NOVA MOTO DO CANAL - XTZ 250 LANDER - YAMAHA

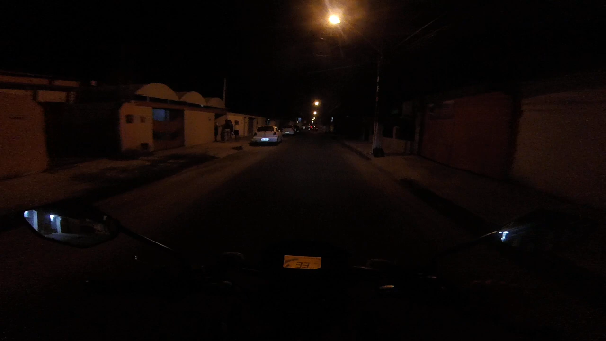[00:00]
A nossa nova motinha do canal
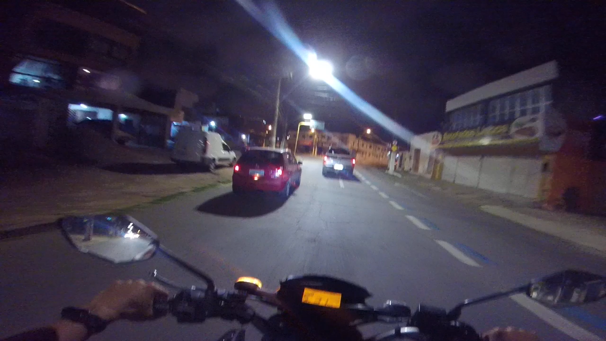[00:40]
Peguei agora de tarde Agora é Quase 8 Peguei, era 4 e pouquinho Andei 12km
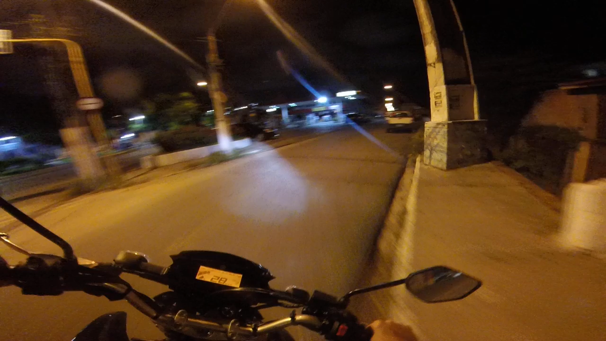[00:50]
E essa galera aqui nesse posto, hein? Essa aglomeraçãozinha Será que saiu um grauzinho? A beija está um pouquinho mais alta do que eu gosto Mas não está ruim
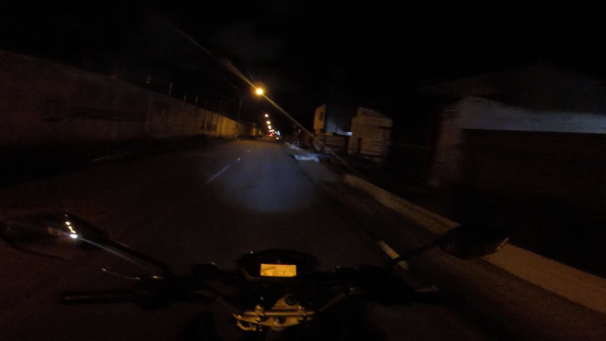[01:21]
A beija está com
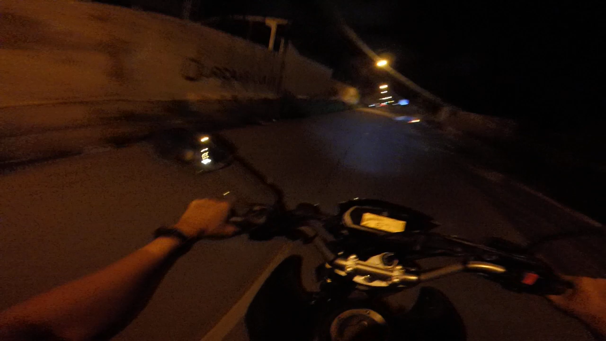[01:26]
cera A pastilha está acertando ainda Não está nem travando a vaga prazer Só um pouquinho E aí já sai a cera A pastilha a casa Sem as grauzinhas Agora esse farol Caralho, né?
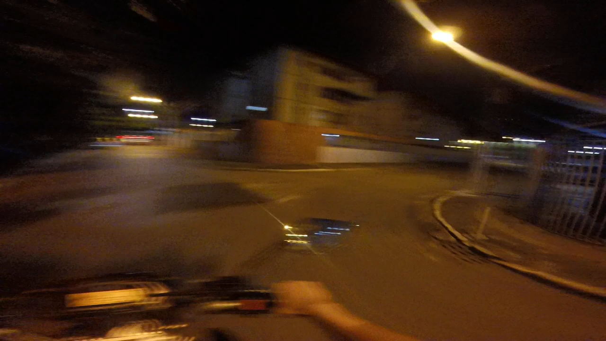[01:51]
Eu botei uma vez LED na Teneré E era top Pegar ver se esse cara aqui é LED na frente Não sabe onde vai Só a cegada pelo LED Na vista Só senti falta do lampejador Que é no dedo indicador Aqui eu achei que isso Tem que estar perto, né?
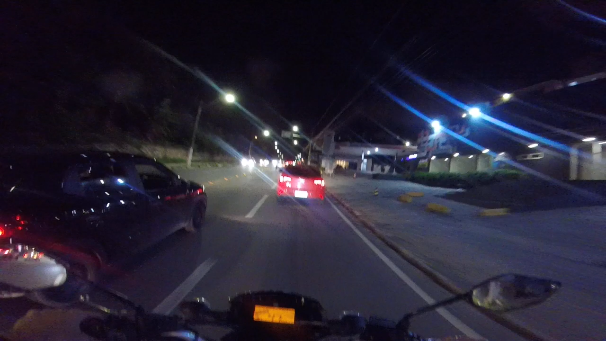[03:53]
E pra esse lado não tem trânsito Que essa hora está trânsito na hora Aí ele pega descendo E ele pega o lado que não tem tanto trânsito
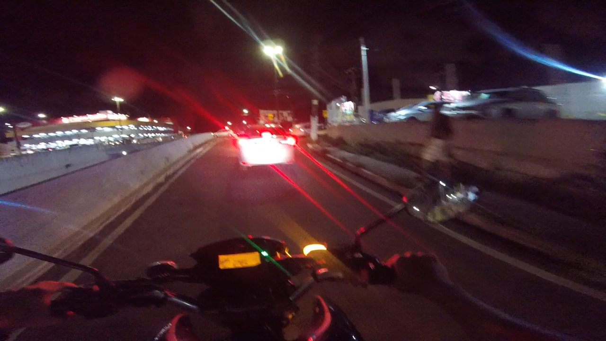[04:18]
A bichinha afunda E nem chegou para o sal A beija
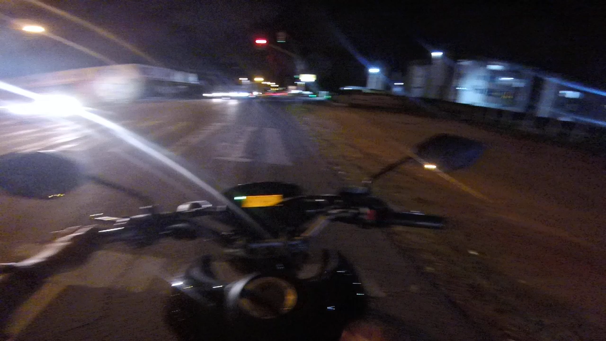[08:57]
Que punho confortável O espunho da Teneré e da Fez era horrível Parecia que vivia ressecado Moto nova, zero Olha, o LEDzinho Só os refletivos brilhando